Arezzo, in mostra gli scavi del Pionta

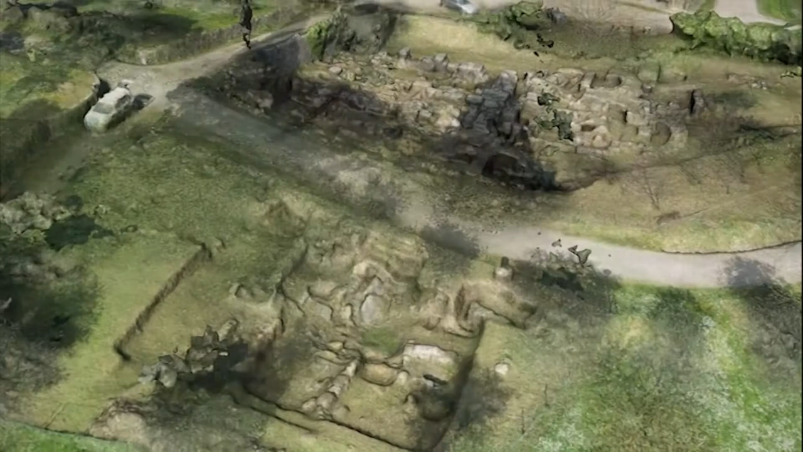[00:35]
Una documentazione digitale per riassumere le varie fasi del complesso mediante modelli tridimensionali di ricostruzione.
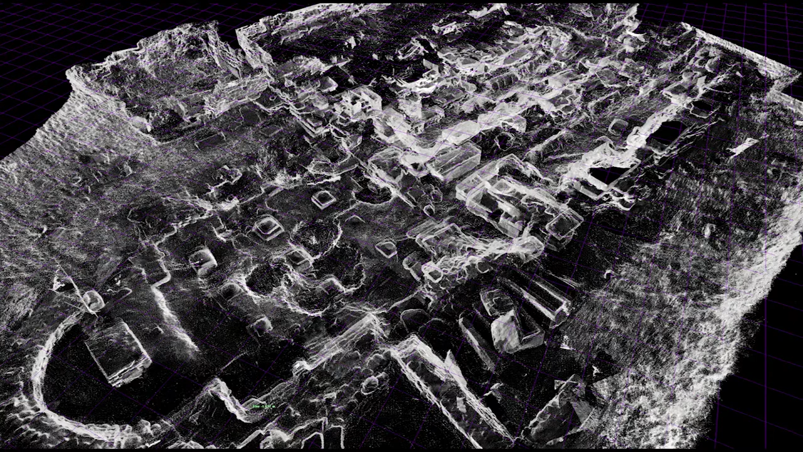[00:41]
Lo scopo degli scavi e della mostra è di iniziare un percorso di recupero del sito archeologico riportandolo nel cuore della città contemporanea.